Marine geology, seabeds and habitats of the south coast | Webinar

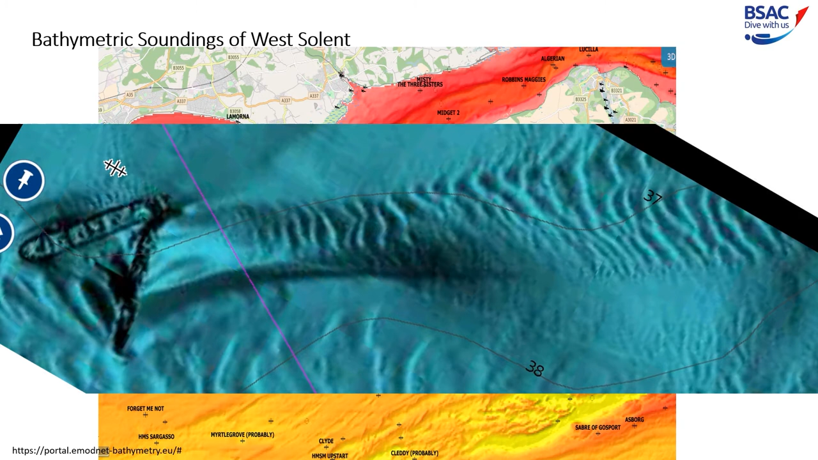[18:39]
which are the wrecks of the Innsbruck and the Val de Bordeaux off eastbourne with the prevailing current causing ripples in the mud in the dominant tidal direction.